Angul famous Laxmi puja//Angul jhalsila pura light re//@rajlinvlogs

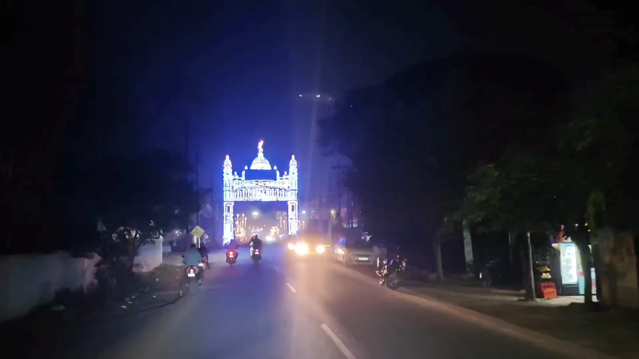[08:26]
बर्तमान देखते आम पहुंची जाइए डीआईसी छक कितने सुंदर साज सजा
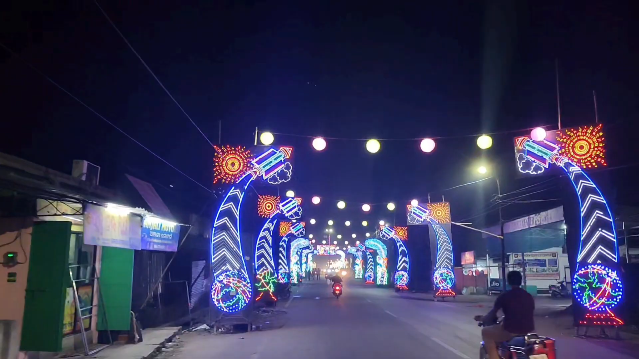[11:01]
सुंदर सजसजा है एमती रोड दीपट साइड रे सजसजा है मझे मझे बुल सब कर गाड़ी चलो बढ़िया देखा बहुत सुंदर लगुच